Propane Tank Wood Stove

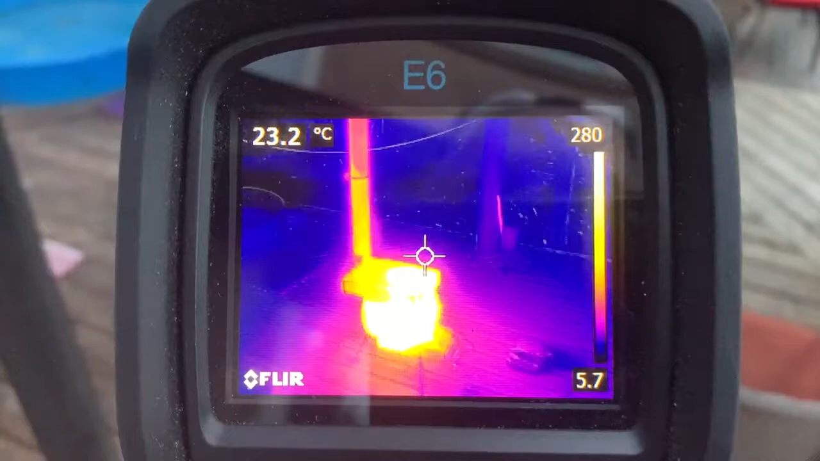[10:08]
On screen: spot 23.2°C
Fermi Imaging Camera, that basically shows you what the surrounding temperatures are,
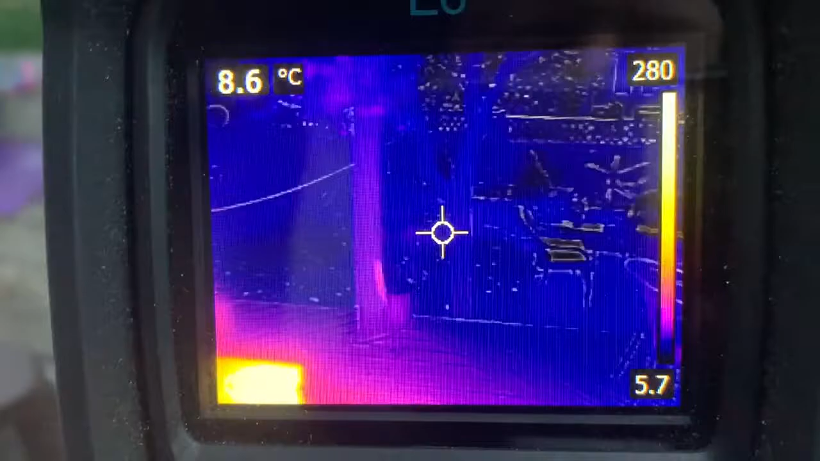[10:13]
On screen: spot 8.6°C
and so on and so forth.
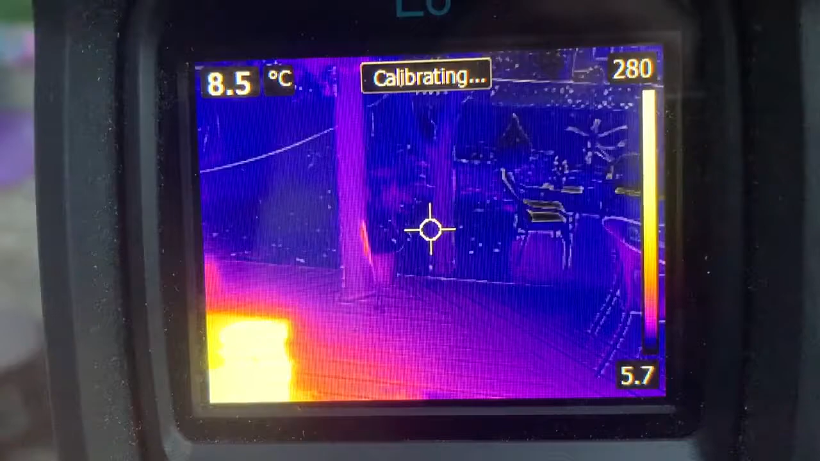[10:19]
On screen: spot 8.5°C
So, the circle in the center represents the temperature you're going to see in the top left corner.
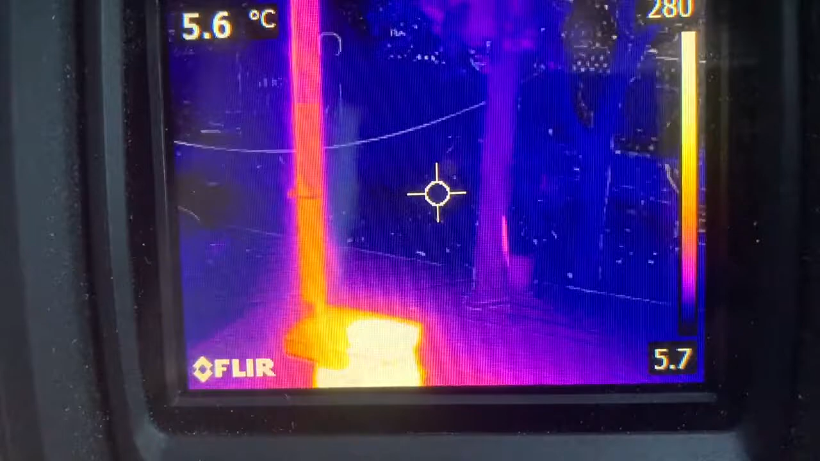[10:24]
On screen: spot 5.6°C
As you can see, the grass and the ground and whatever the surroundings are outside,
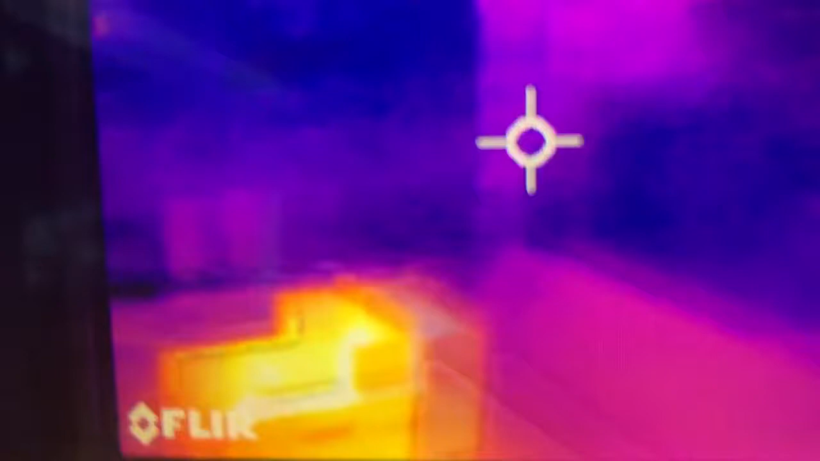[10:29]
they are only about six degrees Celsius.
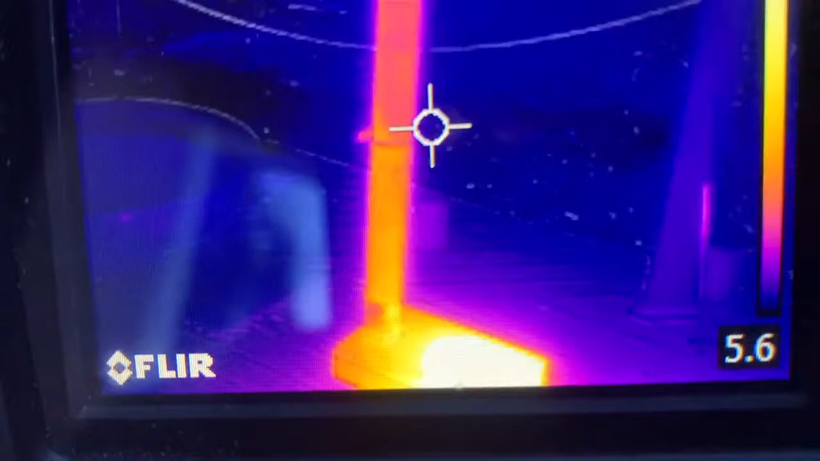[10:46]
So, here we go to the wood stove, the actual temperature where it needs to be is so hot, it doesn't register.
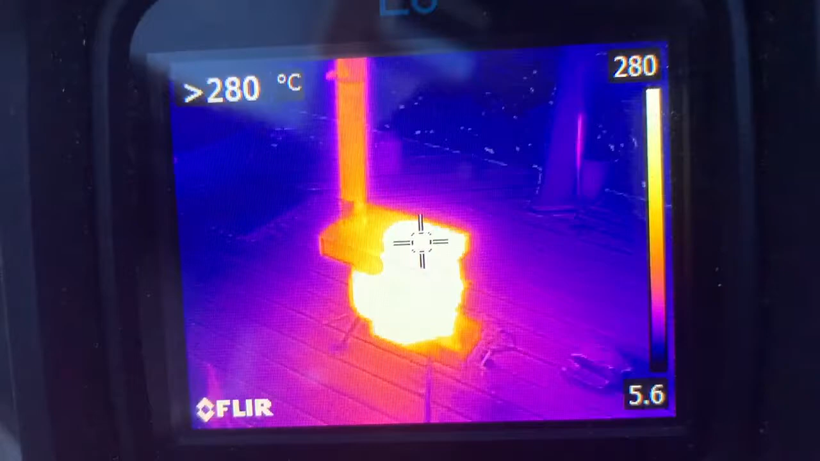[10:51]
On screen: scale top 280°C, scale bottom 5.6°C
It's over 280 degrees Celsius. I honestly don't know how much hotter that is, but it's pretty damn hot.
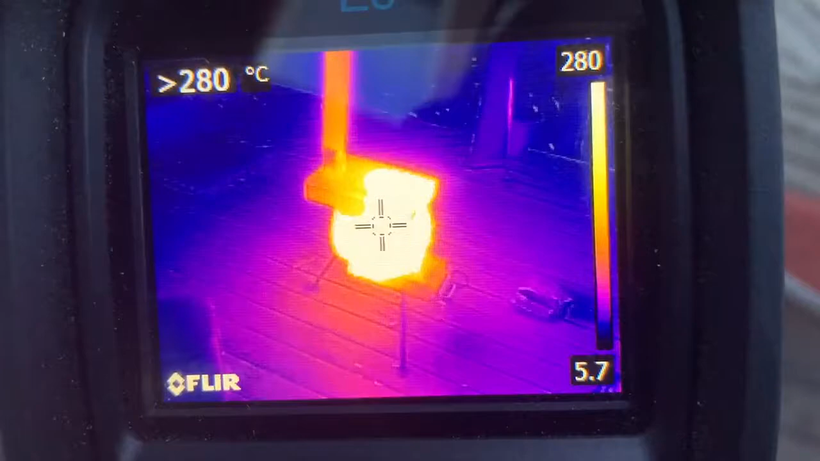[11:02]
On screen: scale top 280°C, scale bottom 5.7°C
The air intake is also quite nice and hot, okay?
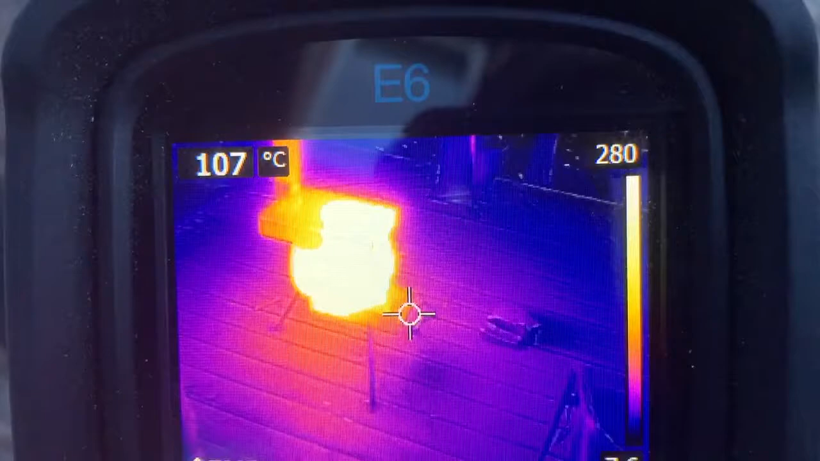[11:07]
On screen: spot 107°C
And then,
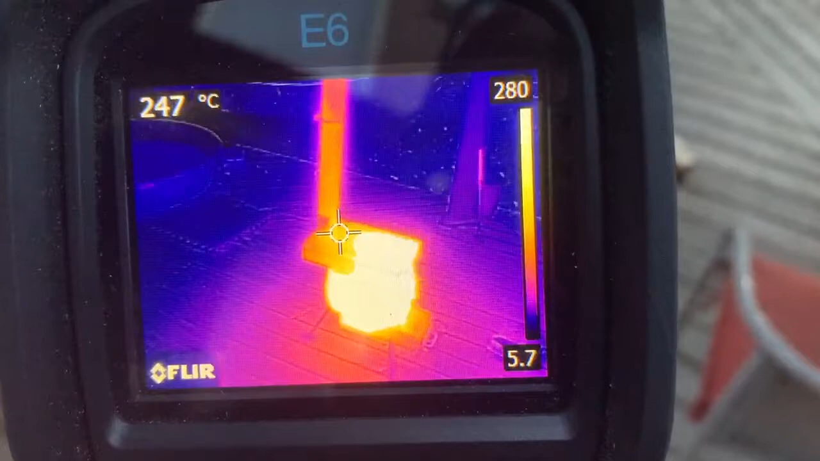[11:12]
On screen: spot 247°C
the escape chamber that the air comes out through progressively becomes cooler.
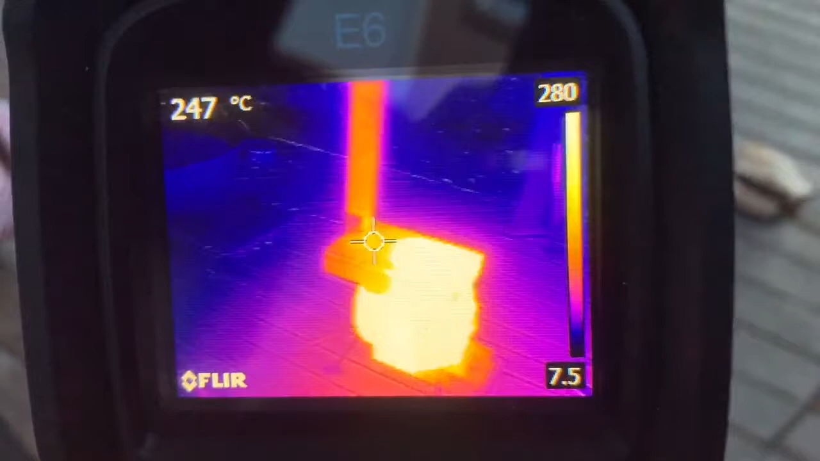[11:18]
On screen: spot 247°C
So, you basically have close to 200 degrees Celsius in the intake of the actual chimney, okay?
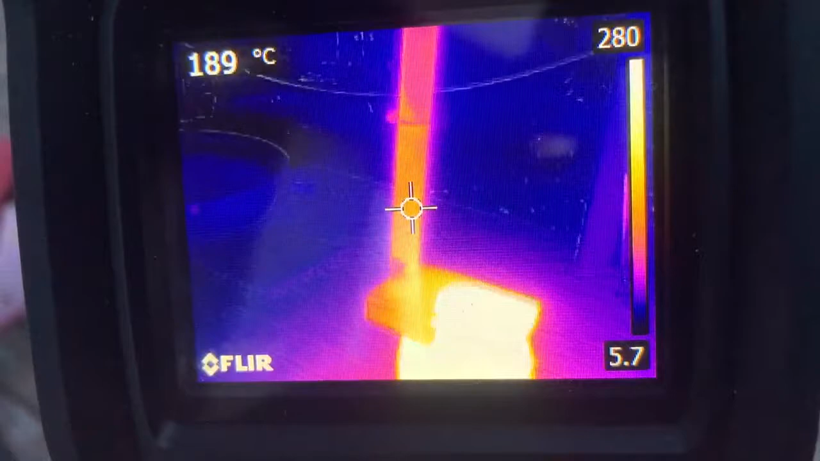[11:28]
On screen: spot 189°C
And as you climb up on the chimney, it progressively gets colder, colder,
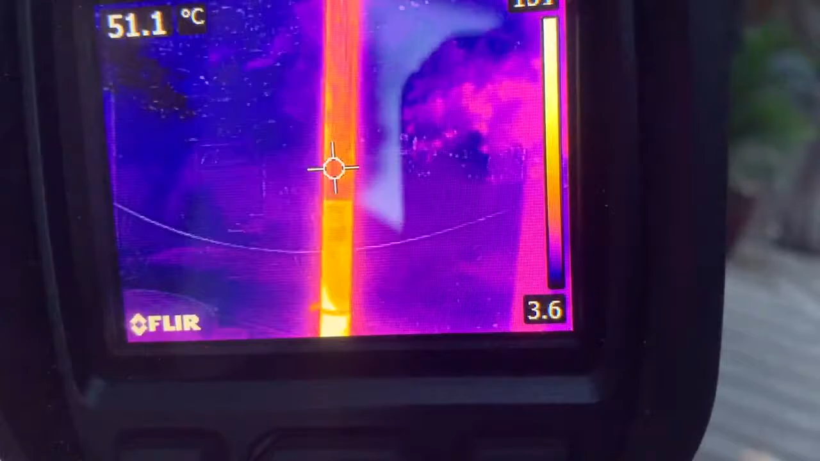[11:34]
On screen: spot 51.1°C
and colder, all the way down to the escape route,
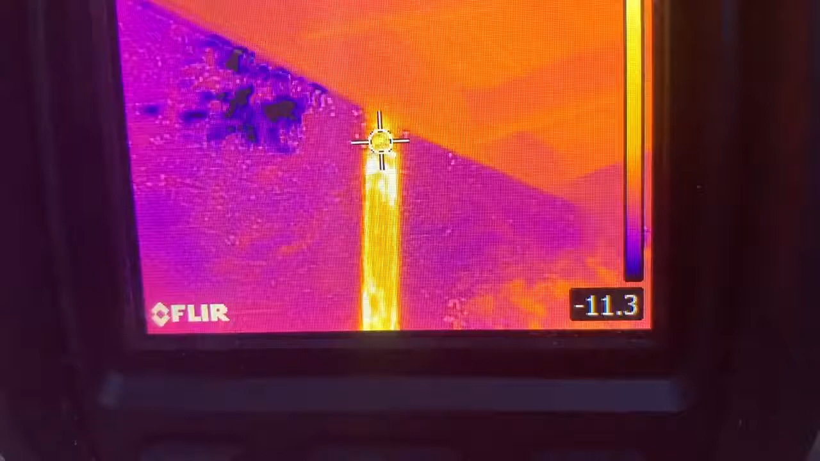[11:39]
which is only, only about 50 degrees Celsius.
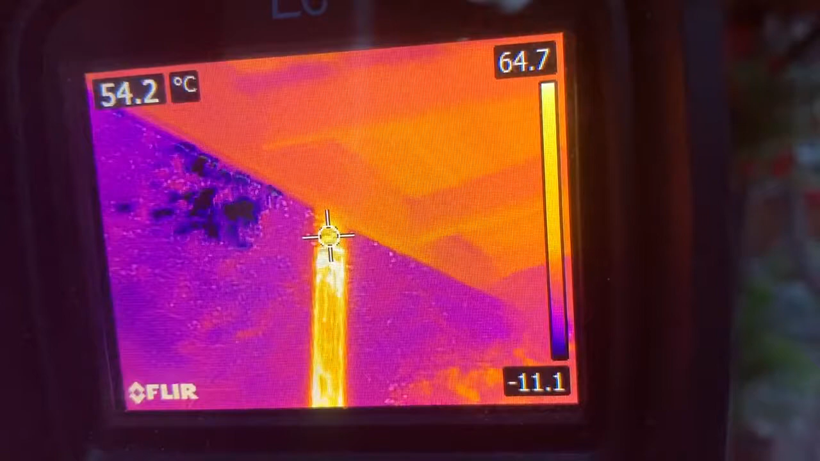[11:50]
On screen: spot 54.2°C
The rest over there that you see kind of a little bit hotter is the actual smoke exhaust itself. So, if you had a roof in there of some sort, it's not going to get burnt.
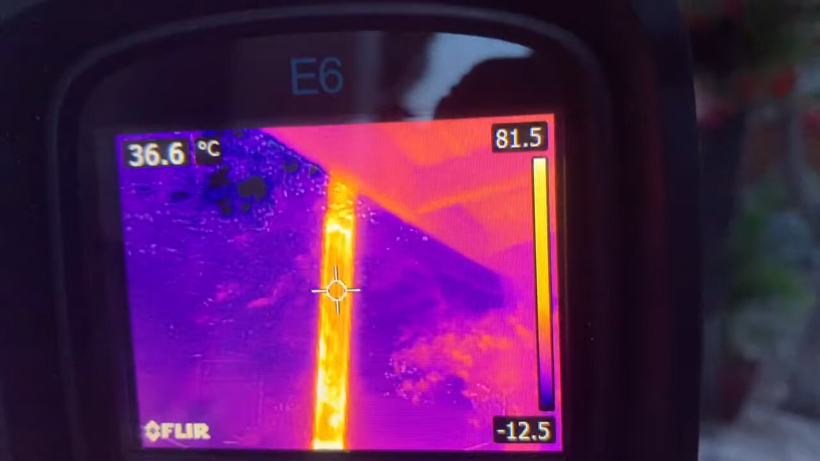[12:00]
On screen: spot 36.6°C
To give you an idea how high this thing is, the very top of this chimney right there, okay, is a little over six feet in height, maybe six and a half feet.